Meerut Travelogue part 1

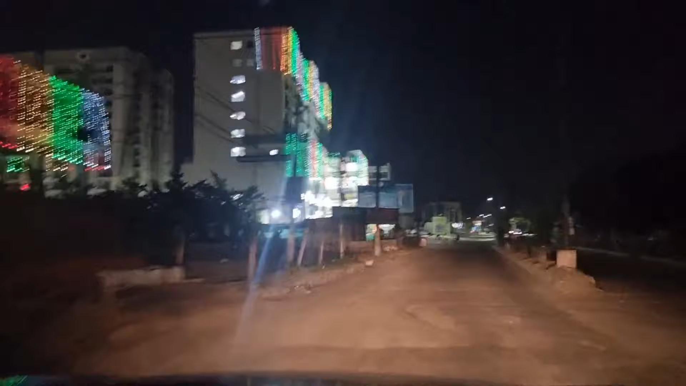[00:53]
साहिल भाई के सुसाइटी आ चुकी है जहां वो जिस सुसाइटी में वो रहते हैं आए हम आपको अंदर लेकर चलते हैं साहिल भाई के पास